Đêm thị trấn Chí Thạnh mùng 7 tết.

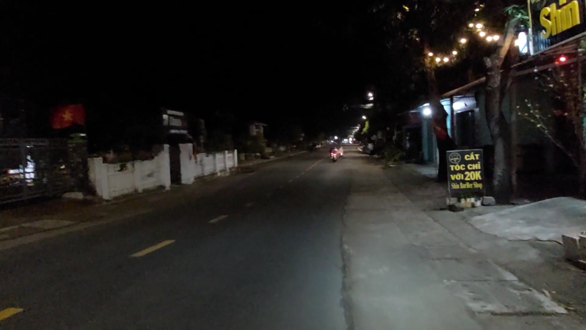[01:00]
đang đi trên con đường Lê Thành Phương con đường Lê Thành Phương là cái con đường nội thị của thị trấn Chí Thạnh cũng đồng thời con đường này cũng là cái con đường liên huyện từ quốc độ 1A đi qua thị trấn Chí Thạnh rồi đi chạy lên huyện
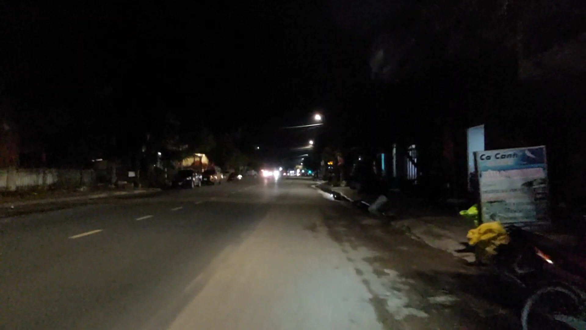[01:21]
Đồng Xuân cũng như là huyện Sơn Hòa ở phía tây của tỉnh Phú Yên các bạn thì con đường Lê Thành Phương đường này hiện nay các bạn thấy không đường rất là rộng mà hai bên nhà cửa dày chi chít luôn cửa hàng cửa hiệu thì thấy rất là là là là là là nhiều rất là sầm út luôn
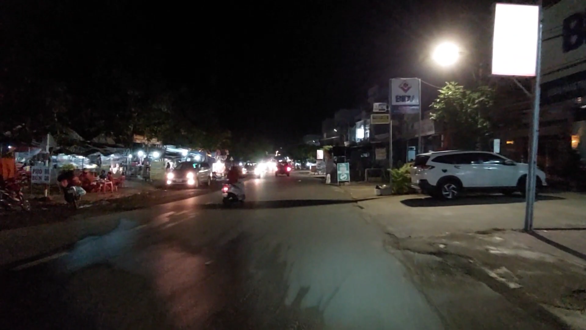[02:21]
mà đến khu vực này là đến khu vực chợ này chợ đây là mặt trước của chợ Chí Thạnh đây là cái chợ mà đây cũng là thuộc cái trung tâm của thị trấn
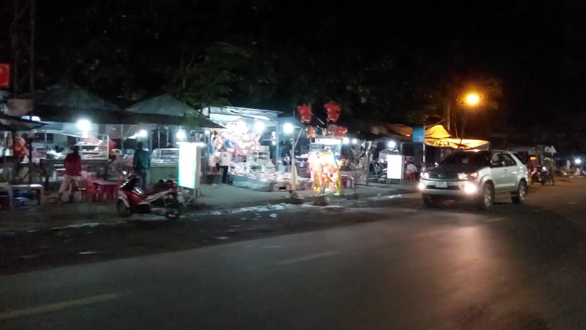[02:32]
à à Chợ Chí Thạnh thì ban đêm á người ta bán đồ ăn thức uống đêm rất nhiều và mình được biết những lần mình đi qua
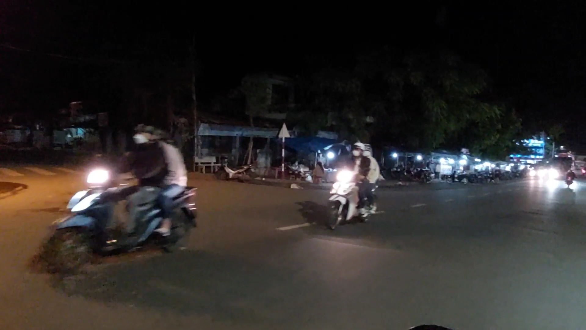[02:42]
khu vực này và vẫn đêm người ta bán có thể là suốt đêm đâu bạn rất rất là khuya mà tao vẫn bán ở đây
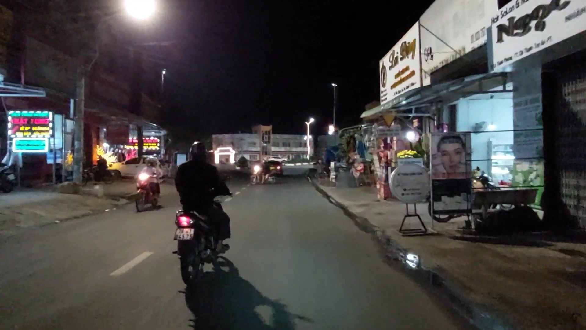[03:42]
đường nội thủy rồi còn cái quốc lộ chính thì nó làm là cái quốc lộ 1A mới vòng vòng phía phía đông của cái thị trấn này
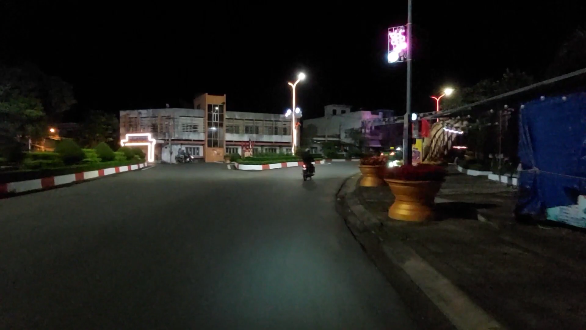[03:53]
xuống cho đây nè quốc lộ 1A đây
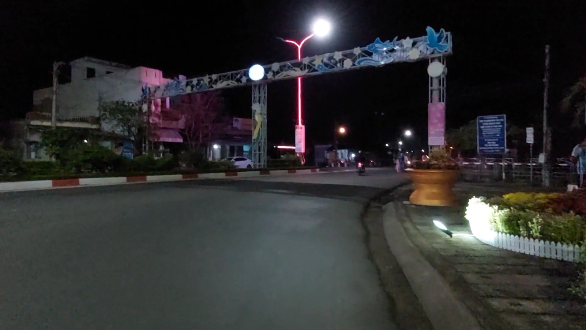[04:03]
tới này mình sẽ vòng qua nha
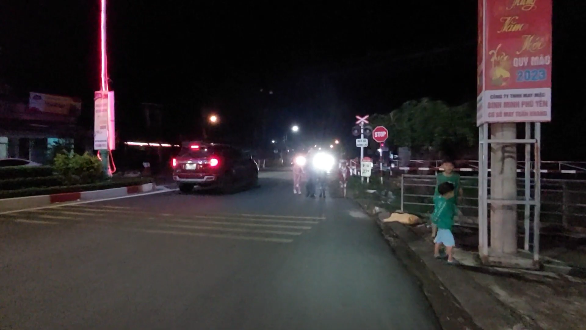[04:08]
vòng ngược lại cái quốc lộ 1A quốc
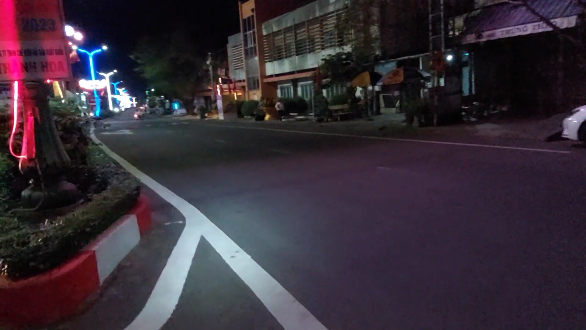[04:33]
trước kia là cái con đường này là đường quốc lộ 1A đường chính Bắc Nam nhưng hiện nay nó là cái con đường nội thị đường 1 chiều rất là đẹp đây mình xem con đường này là cái tên đường gì cái tên con đường này nè đường gì
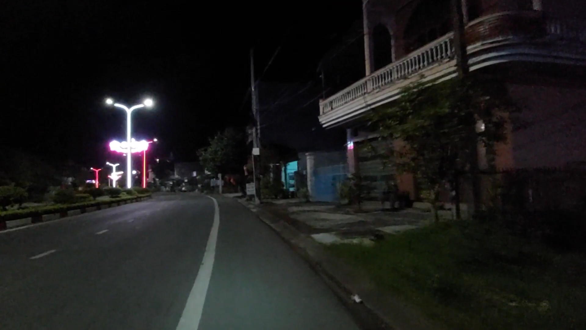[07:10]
được như ngày hôm nay đồng thời người ta mở những con đường ngang dọc nó mở rộng ra cái vùng biên của thị trấn trước đây để hành thành những cái khu dân cư mới khu đô thị mới để có cái hướng phát triển lên là thị xã thì từ đó thì cái thị trấn Chi Thạnh thấy nó ngày càng hoành tráng hơn
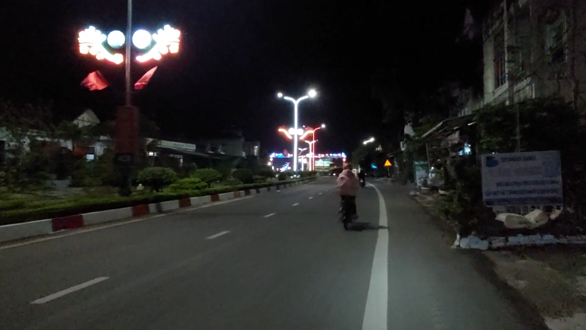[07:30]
mình đi sắp đến cái chỗ đây là cái chỗ ngã ba đó ngã tư thằng ngã tư luôn đó có nghĩa là rễ vào cái đường tránh đường tránh vào trung tâm thị trấn Chi Thạnh ở đây các bạn thấy là cái các người ta đi tiếng xe đường
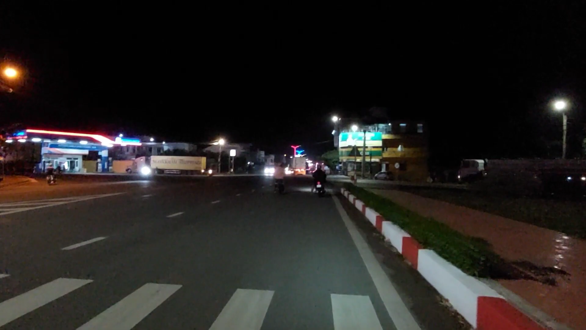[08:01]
dài Bắc Nam đó người ta phải đi qua cái con đường này và đây chỗ đây nè ngã ba đó nào đây vào ba để
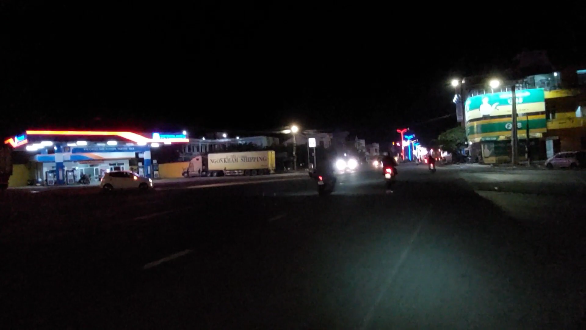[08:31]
vậy thì có thể nói rằng là cái con đường mà dài nhất của thị trấn chứ thảnh là cái con đường này
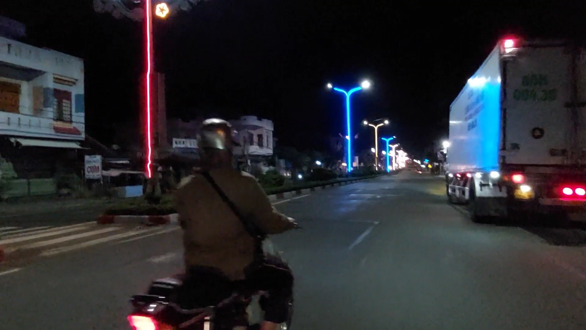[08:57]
con đường được thiết kế một chiều đẹp con đường này vừa là đường nội thị nhưng mà lại vừa là cái đường giao thông đường quốc lộ 1A cho nên tất cả những phương tiện mà ra Bắc vào Nam thì phải đi qua cái cái đoạn này là cái đoạn này là cái đoạn đường của thị trấn Chí Thạnh phải đi qua không ạ
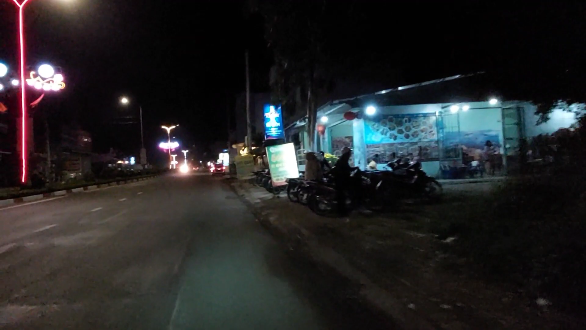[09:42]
chào thấy đẹp không hả thấy thị trấn Chí Thạnh thấy sao không có hoành trang không
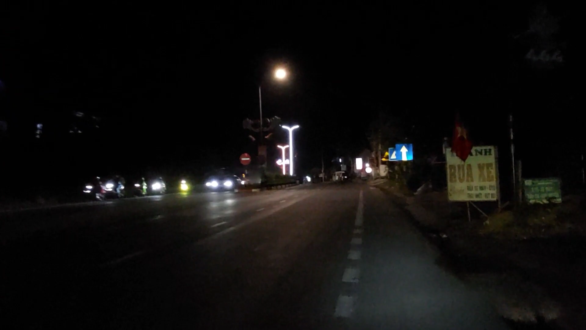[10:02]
nhưng mà thấy ở thị trấn Chí Thạnh hình như là các cái quán ăn uống hình như nó ít hơn đúng không ít quán cà phê rồi cảm giác nó cũng là nó nó không có nhiều lắm